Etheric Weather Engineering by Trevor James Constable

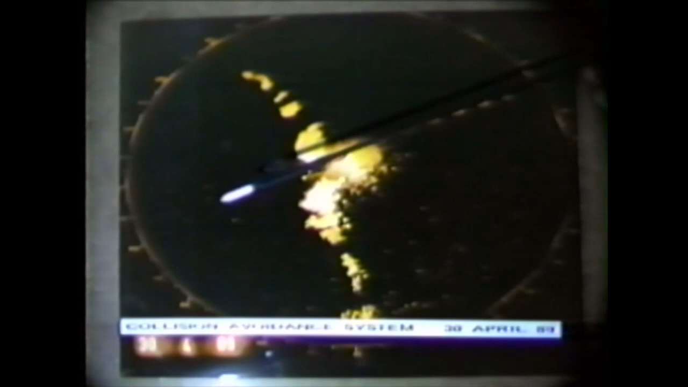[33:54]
So this circle actually has a diameter of 48 miles. An important clue here to what is going on is this sea clutter
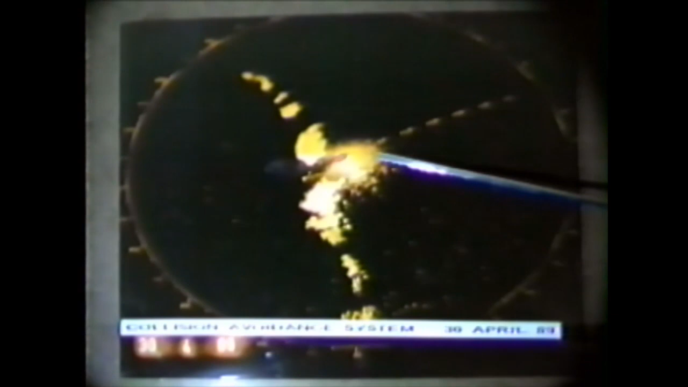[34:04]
out in this direction from the Maui.
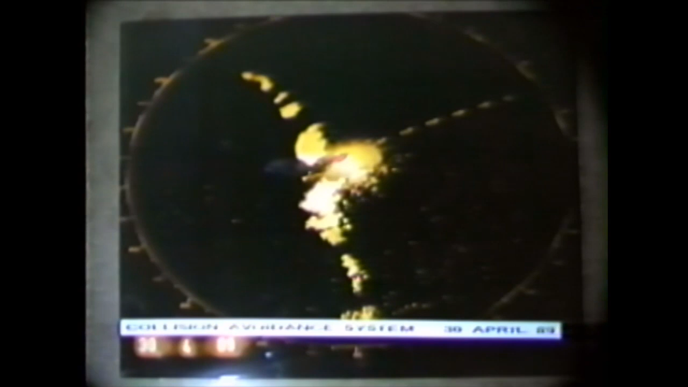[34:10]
That is caused by the vessel's headwind coming in on this bearing. Any experienced deck officer in a merchant marine,
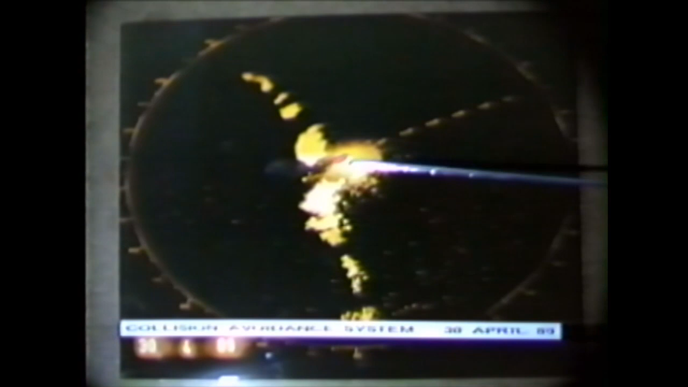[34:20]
any experienced naval officer will tell you that this sea clutter gives you a clue to the existence of about a 20 knot wind coming in this direction.